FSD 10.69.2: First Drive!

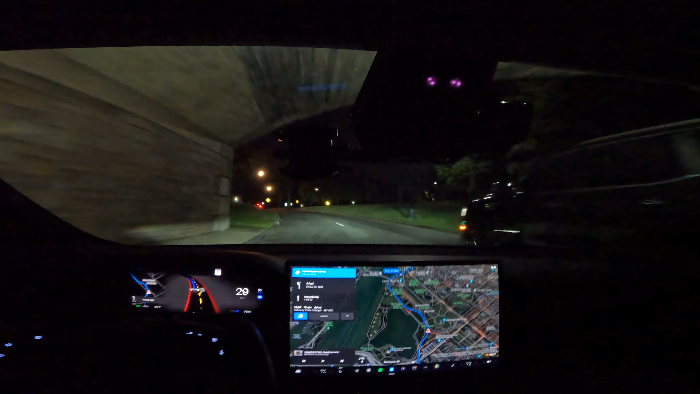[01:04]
surrounded by monuments and all kinds of cool snazzy let's call it history so so hopefully you all get to enjoy the views even though it's dark you can still see and experience some of them yeah so so overall driving is pretty good I've had some weird disengagement free dates you know going to Home Depot whatever I'll just literally get out of my garage and go click and the car does a pretty good job I think common
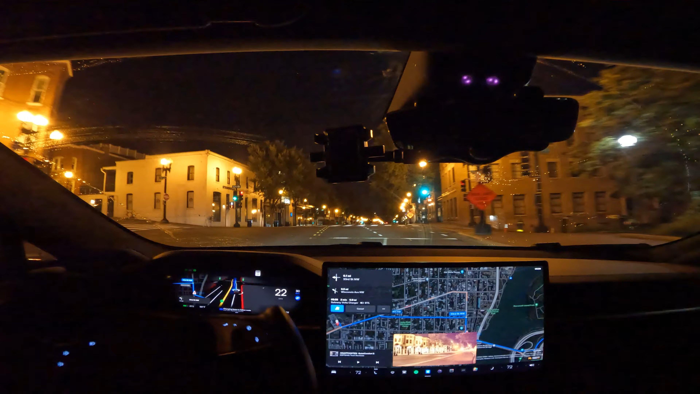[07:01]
rest racing but they weren't um yeah so I didn't like that interaction that just occurred right there with the vehicle doing the switch to the left switch to the right then switch back to the left like why right so I'm not intervening I'm just reporting it to Tesla because it's silly okay so I need to make this left took way too long to do that way too long all right oh that was kind of scary so let's report that to Tesla because I didn't like that I didn't take over but I didn't like it and I hope they look at it